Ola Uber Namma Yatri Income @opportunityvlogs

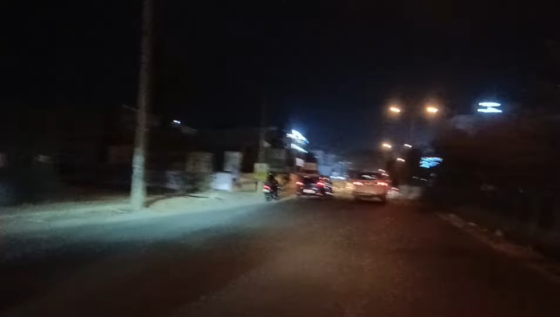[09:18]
ಮನೆಗೆ ಹೋಗೋಷ್ಟ್ರಲ್ಲಿ 9:30 ಆಗ್ಬೋದು. ಸೊ ಇವತ್ತು ಈ ಥರ ಇತ್ತು ಡ್ಯೂಟಿ.
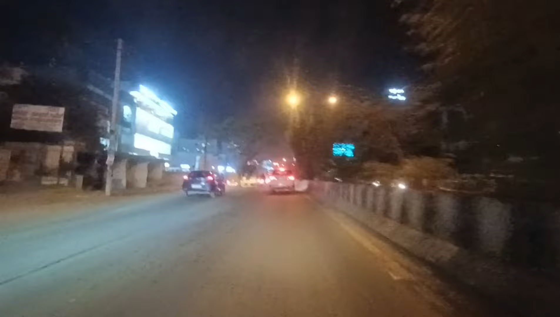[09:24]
ಮತ್ತು ರೋಡ್ ಫುಲ್ಲು ಜ್ಯಾಮ್ ಇದೆ, ತುಂಬಾ ಟ್ರಾಫಿಕ್ ಜ್ಯಾಮ್ ಅಂತೂ ಸಿಕ್ಕಾಬಟ್ಟೆ ಇದೆ. ಸಾಯಂಕಾಲ ಒಂದು 5 ಗಂಟೆ ಮೇಲೆ ಗಾಡಿ ಓಡಿಸ್ಬೋದು, ಸ್ವಲ್ಪ
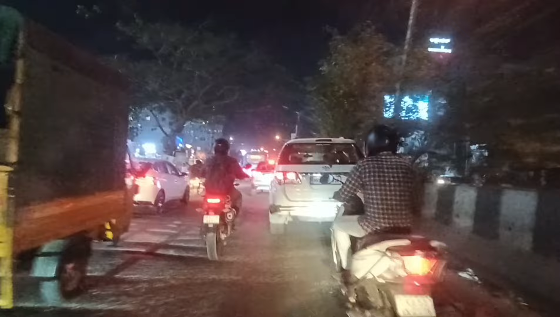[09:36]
ಕೋಲ್ಡ್ ವೆದರ್ ಅಂದರೆ ಒಂದು ಸ್ವಲ್ಪ ತಂಪಾಗಿರುತ್ತೆ.
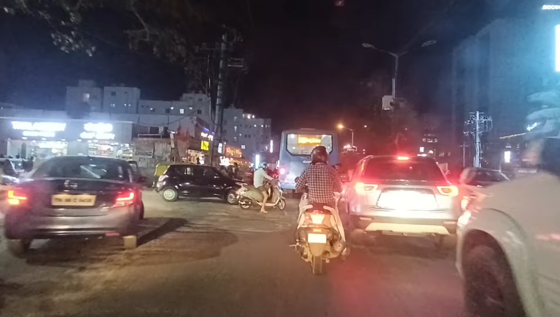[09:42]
ಅದಕ್ಕಿಂತ ಮುಂಚೆ ಅಂತಂದರೆ ತುಂಬ ಹೆವಿ ಶೆಕೆ, ಬಿಸಿಲು, ಬಿಸಿಲಲ್ಲಿ ಡ್ಯೂಟಿ ಮಾಡೋದು ತುಂಬಾ ಕಷ್ಟ ಅನಿಸ್ತಾ ಇದೆ.
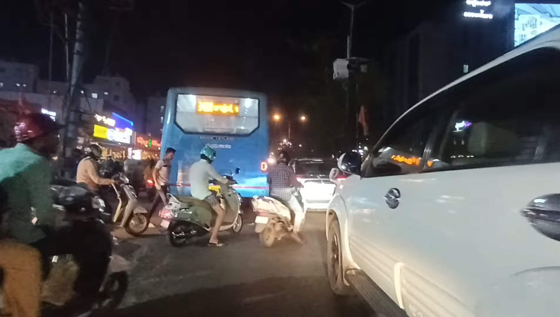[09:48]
ಈ ಟಿ ವಿ ವೀಲರ್ ಅಣ್ಣ ಅಂತೂ ಅಡ್ಡಾದಿಂಡಿನೇ ಓಡಿಸ್ತಾ ಇದ್ದವನು.
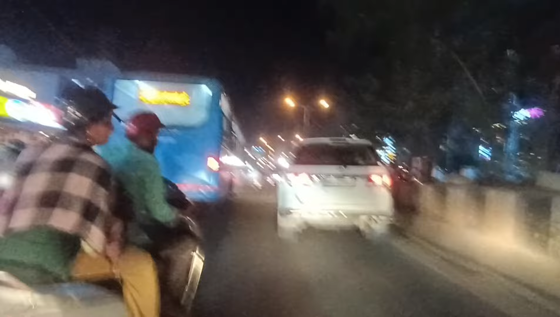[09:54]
ಏನಪ್ಪ
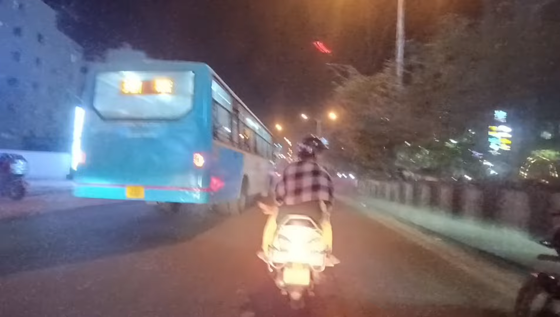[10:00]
ಮಗು ಬೇರೆ ಐತೆ ನೋಡಿ ಹೆಂಗೆ ಹೆಂಗೆ ಓಡಿಸ್ತಾರೆ ಅಂತ, ಸ್ವಲ್ಪ ಹುಷಾರಾಗಿರಬೇಕು. ಅದೇನು ಆತರನೋ ಗೊತ್ತಿಲ್ಲ ಬಸ್ನ ಓವರ್ಟೇಕ್ ಮಾಡೋದಕ್ಕೆ.
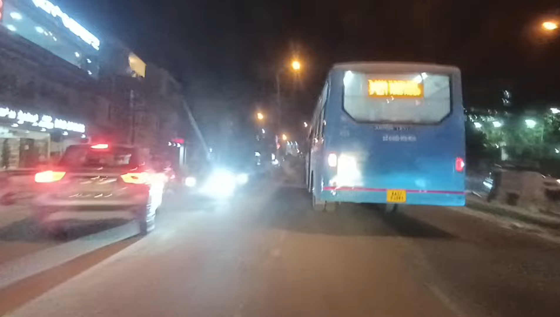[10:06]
ಬಸ್ ಅವ್ರು ಬೇರೆ, ಅವ್ರು ಒಂದು ಮೂಲೆಯಲ್ಲಿ ಕೂತಿರ್ತಾರೆ, ಮತ್ತು ಬೆಳಗ್ಗೆಯಿಂದ ಅವ್ರಿಗೂ ಈ ಟ್ರಾಫಿಕ್ಕಲ್ಲಿ ಬಿಸಿಲಲ್ಲಿ ಗಾಡಿ ಓಡಿಸಿ ಓಡಿಸಿ ಅವ್ರಿಗೂ ಸಾಕಾಗೋಗಿರುತ್ತೆ.
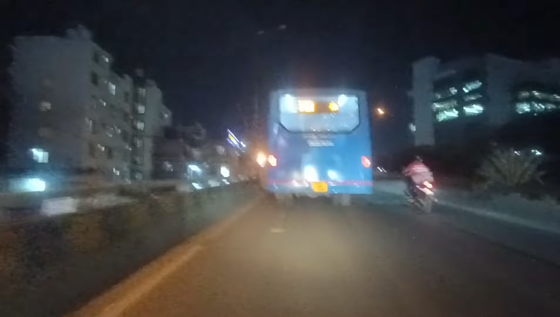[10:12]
ಸೊ ಅವರಷ್ಟು ಅವ್ರಿಗೂ ಗೊತ್ತಾಗಲ್ಲ. ಸ್ವಲ್ಪ ಹುಷಾರಾಗಿದ್ದರೆ ಒಳ್ಳೆಯದು, ಎಕ್ಸ್ಪೆಷಲಿ ಟೂ ವೀಲರು, ಕಾರು, ಮತ್ತು ನಾವು ಆಟೋದವರು.